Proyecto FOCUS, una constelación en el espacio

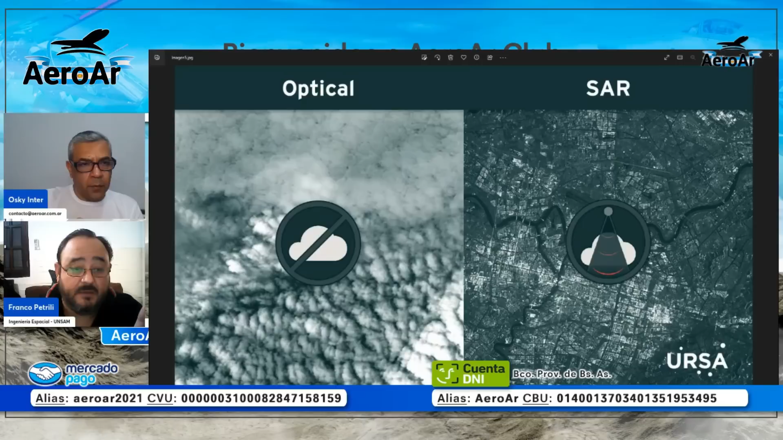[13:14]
En cambio, en el radar SAR se ve perfectamente todo, ¿sí? No tenés obstáculos, digamos.